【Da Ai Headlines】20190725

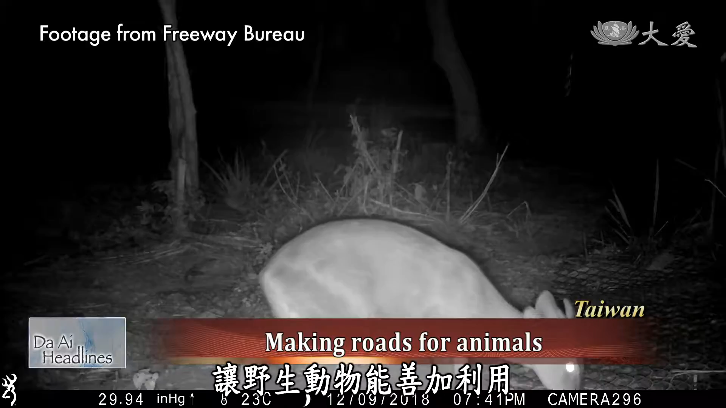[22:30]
Monitoring from August 20th last year has shown this passage to be used by the masked palm civet,
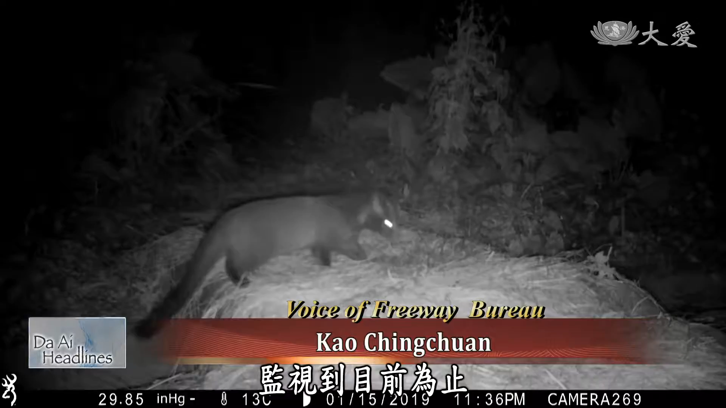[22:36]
Chinese ferret, badger, crabs, dogs, and Reeves Montac.